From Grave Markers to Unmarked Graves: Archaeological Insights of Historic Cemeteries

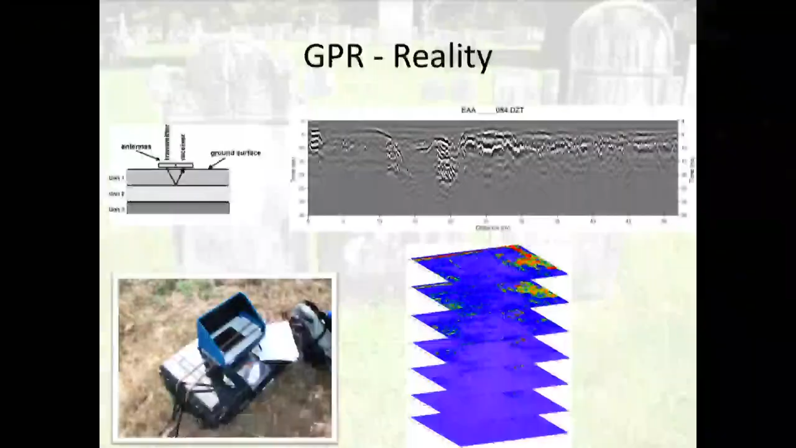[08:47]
That's particularly important for cemeteries because grave features are very
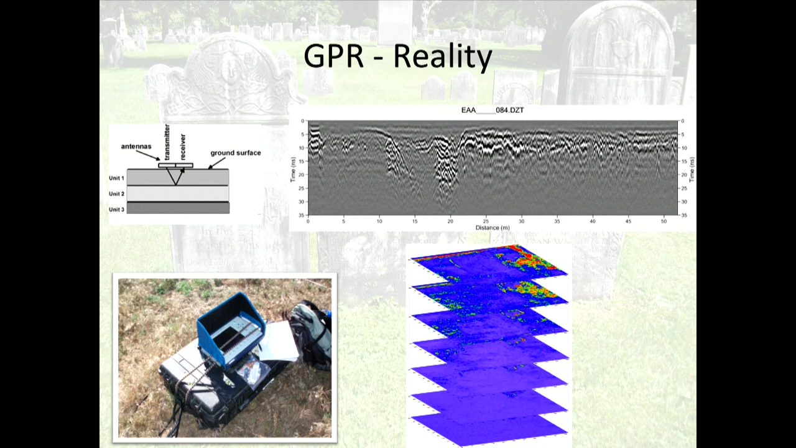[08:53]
subtle relative to other types of features and other types of archaeological features.
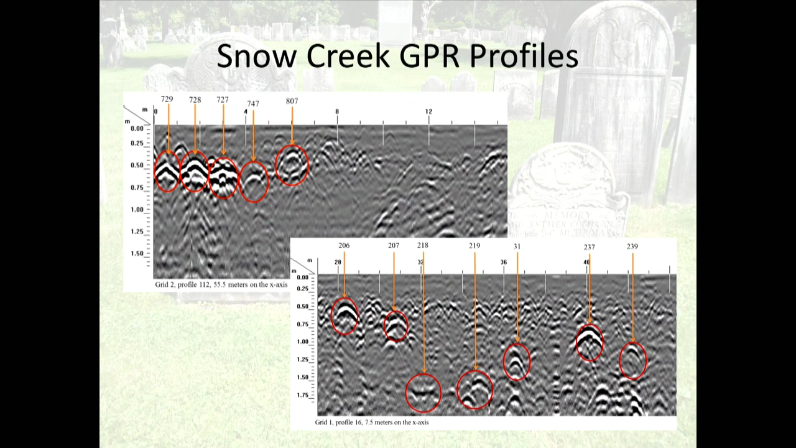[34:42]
And this is why we have to look at the profiles as well as the 3D data, because they are very subtle in many cases. Another example from here in Raleigh, this is the Baptist Grove Cemetery on the northwest side of Raleigh.
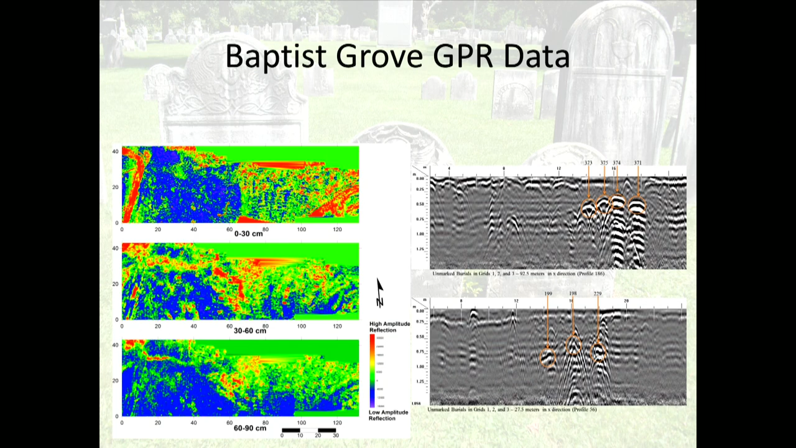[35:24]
Oops. But looking at the results from the GPR survey, again, what you see is not what you get below the ground.